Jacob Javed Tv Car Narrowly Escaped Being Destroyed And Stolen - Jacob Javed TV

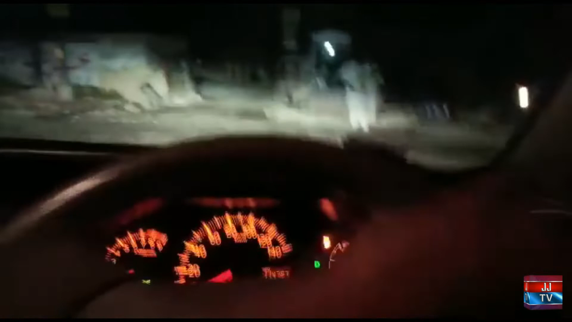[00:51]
ये देखिए इसके नाजे, ये इसका शीशा तोड़े हैं और ये देखिए आपको उसकी विंडो स्क्रीन नज़र आ रही है,